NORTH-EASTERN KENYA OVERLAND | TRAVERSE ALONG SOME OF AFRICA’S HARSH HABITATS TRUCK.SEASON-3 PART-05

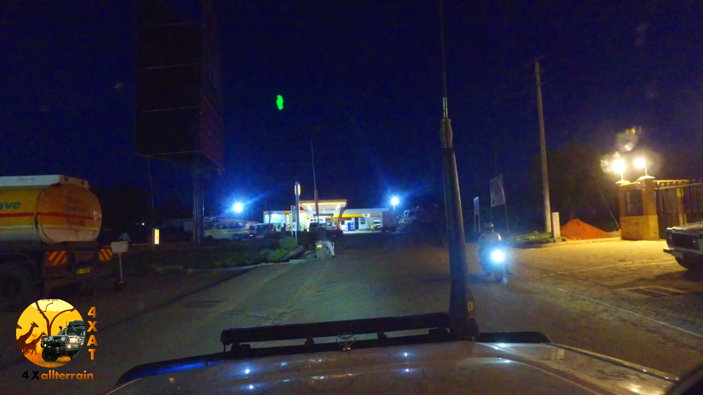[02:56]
Take left. I took as say.
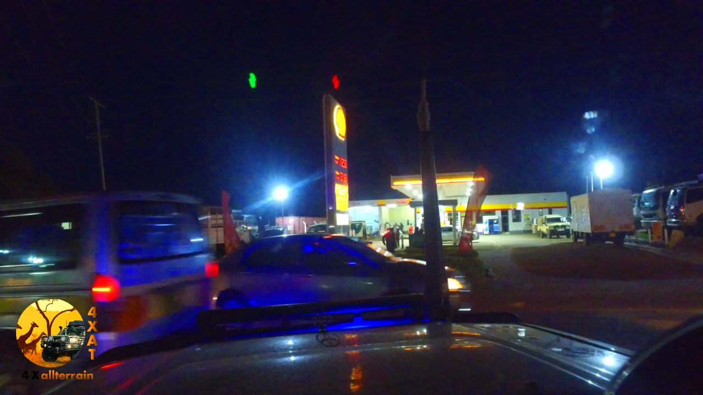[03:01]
Here we go. Nanyuki. Okay, left again, 300 meters. Let's keep going.
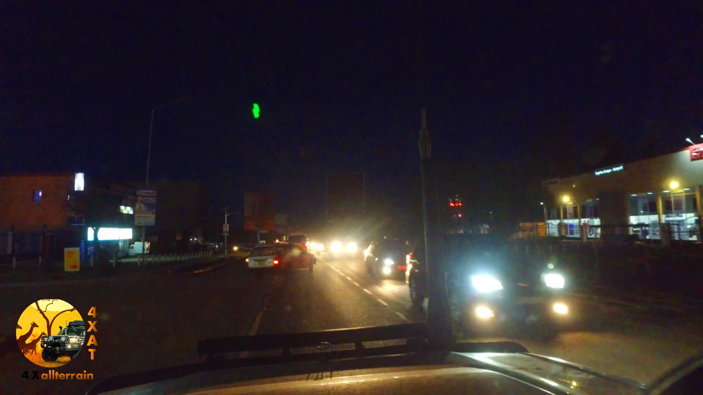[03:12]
This is Nanyuki. Here we are. We're a long way up.